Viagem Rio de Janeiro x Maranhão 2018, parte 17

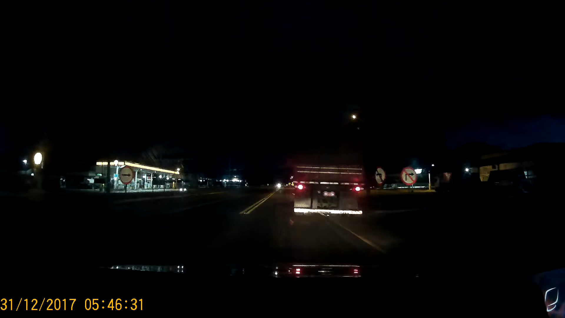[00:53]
Tá 150, mas tem um aqui, ó. Oh, deixa eu ver.